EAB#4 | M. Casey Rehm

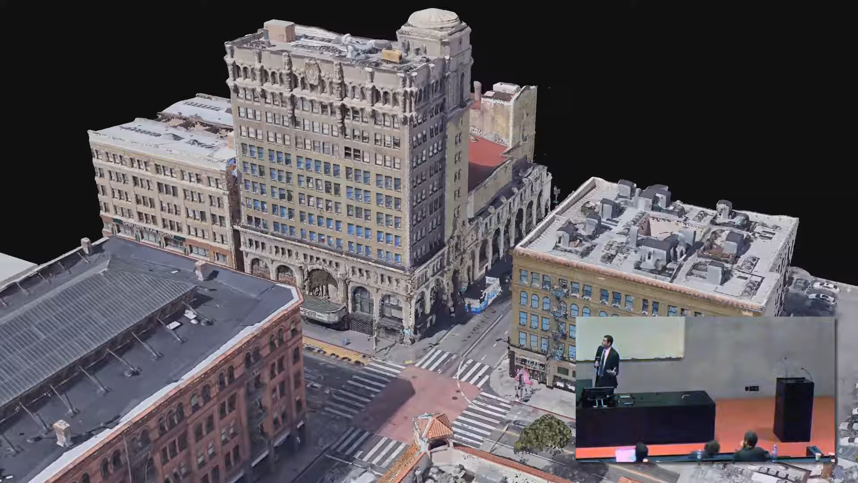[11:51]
And we're kind of augmenting it with Google Earth's point clouds. This is actually a point cloud. One of the kind of things about the workflows that we're dealing with when talking about trying to understand how, you know, a neural net might engage architectural content is that things like meshes don't matter because we're constantly working in either kind of point cloud or voxel space. And this particular like sequence here, this is a kind of massive failure right now, but I like it, is beginning to try to see if we can use 3D convolutional neural networks to transform facade elements geometrically to improve their performance for the type of LIDAR that's used in most self-driving cars except for Tesla.
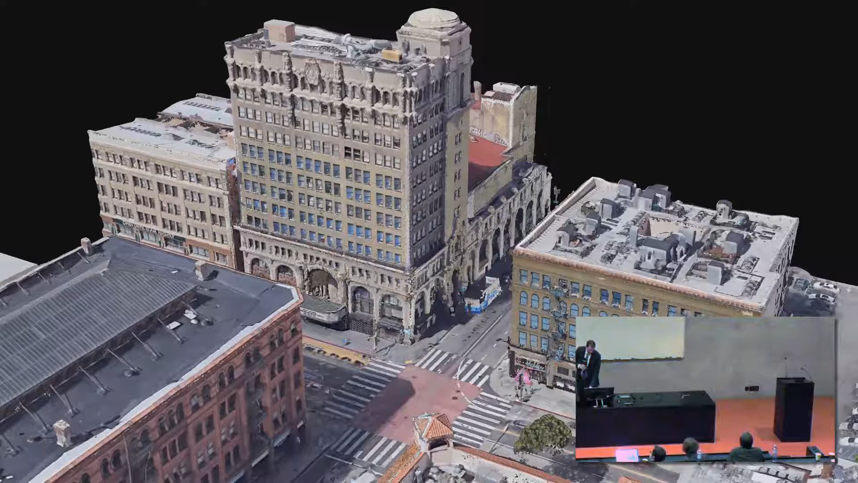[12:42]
so we're going to just side with every other self-driving car manufacturer for the point of our research. So this is kind of a difference between a kind of architectural survey LIDAR scanner, the kind of lower level again, we're getting very detailed geometry, and the type of, this is a Velodyne BL-16 HUP, which is the kind that you mount to your car, which is, in contrast, the other one which takes like an hour to get that scan, this one takes like, it's running at 300 revolutions per minute, which is actually pretty slow for this type of thing.
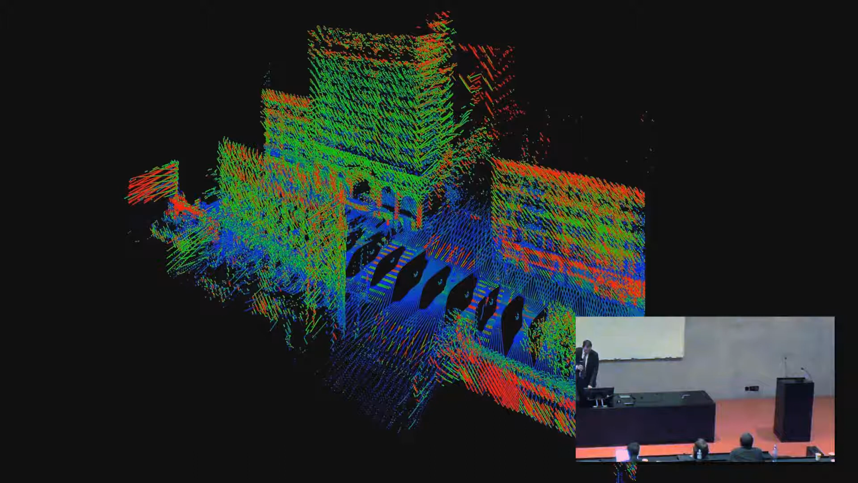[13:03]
And what we're doing is beginning to correlate the two different geometries and understanding what types of facade materiality and what side parts of facade are geometry. The coloration in the LIDAR and the Velodyne kind of LIDAR scan isn't distance, it's actually energy reduction.
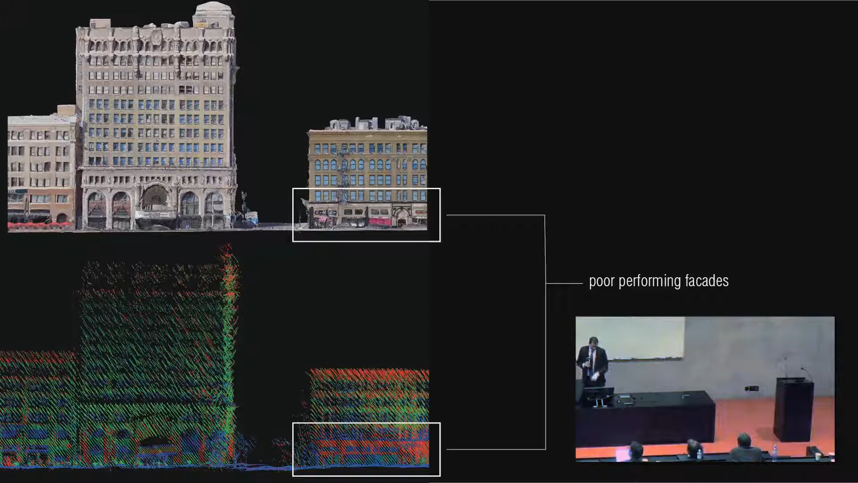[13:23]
So one of the things we're looking at is what kind of facade geometries produce kind of low energy returns relative to their distance, kind of a low level clarity,
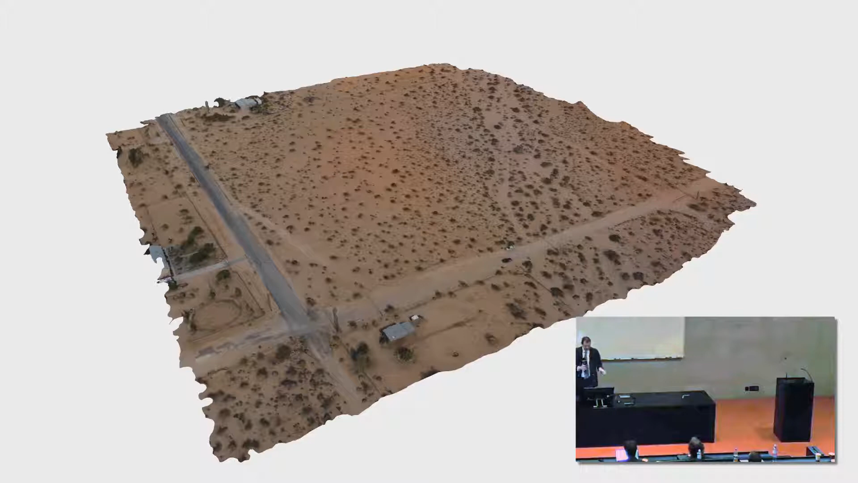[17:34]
And then a generation of the floor plan, the kind of massing, all comes from an interpretation of the site data from here, which there's not a ton of slope, but there is enough slope and they had to be kind of wary of where you place the object relative to the washes because those flood out with massive amounts of water every year.
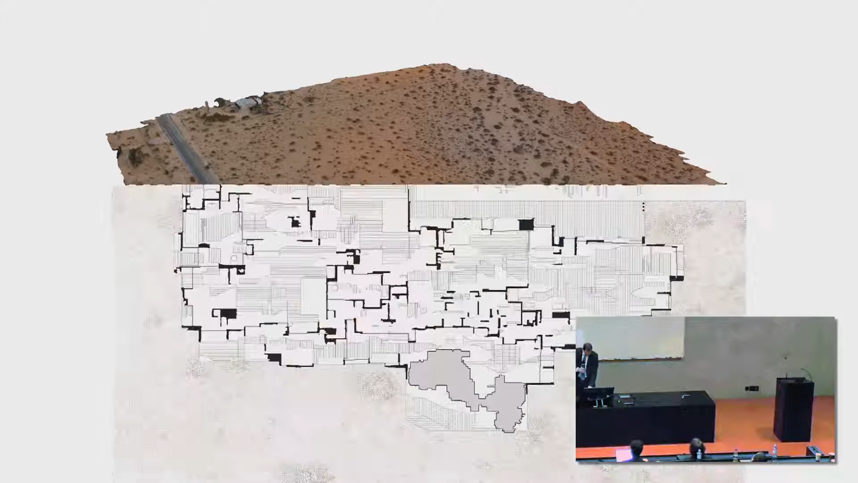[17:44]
But for us, what was interesting was when you're looking at something that is assembling information out of a whole bunch of